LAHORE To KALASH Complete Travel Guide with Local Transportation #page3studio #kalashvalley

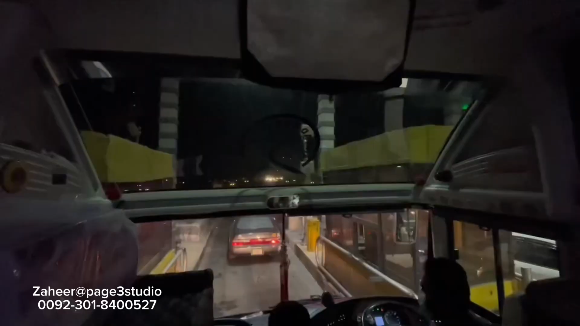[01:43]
जी। हम इस टाइम चल पड़े हैं लाहौर बत्ती चौक पे, अहमद ट्रैवल्स वालों का ट्रांसपोर्ट अड्डा है।
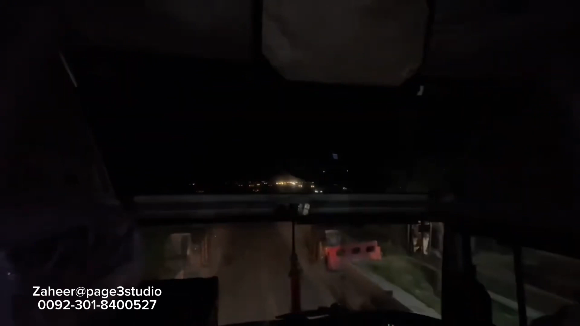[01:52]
यहाँ से ये दीर के लिए बस निकलती है, दीर से आगे चित्राल जाऊँगा, चित्राल से आगे फिर कलाश।
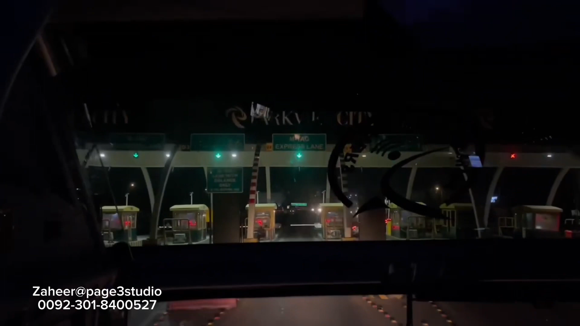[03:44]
9 बजे गाड़ी निकली थी और इस टाइम 1:10 पे ड्राइवर ने काफ़ी स्पीड मारी है,
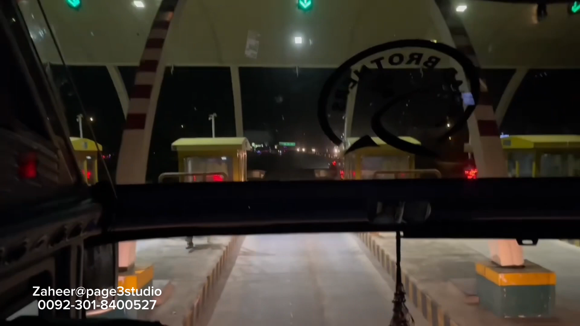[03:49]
1:10 पर उसने हमें पहुंचा दिया है इस्लामाबाद।
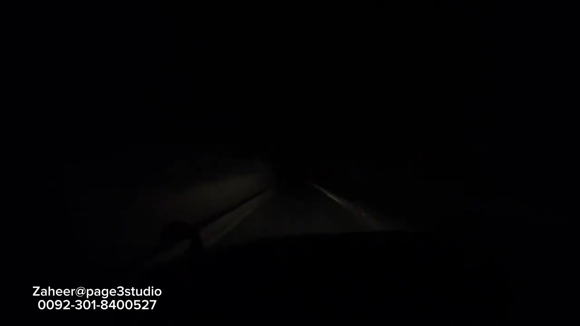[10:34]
लेकिन फिर भी इस कदर अंधेरा है, बाकी अल्लाह खैर करे। कुछ ना कुछ तो आपको नजर आ ही जाएगा।
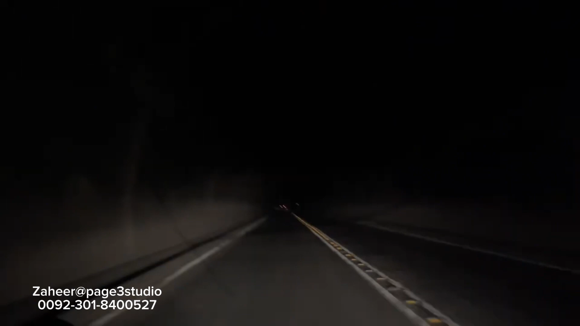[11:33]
ये पाकिस्तान की सबसे लंबी है टनल, ये जी पाकिस्तान की सबसे लंबी टनल है, 10.5 किलोमीटर।